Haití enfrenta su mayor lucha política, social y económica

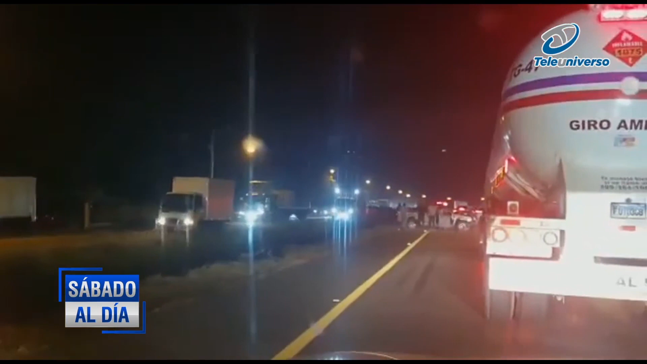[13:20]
Autopista Duarte-Santiago-La Vega. Ahí están viendo las imágenes de este lamentable hecho. Estamos hablando, como dice Esquimel, de un accidente más en este tramo tan peligroso. Y peligroso no porque quizás no hayan las señalizaciones correspondientes. Nosotros debemos reconocer que las autoridades de obras públicas, los que tienen que ver con iluminación, el de norte, han hecho el trabajo para mantener esta autopista, que es la principal vía del país.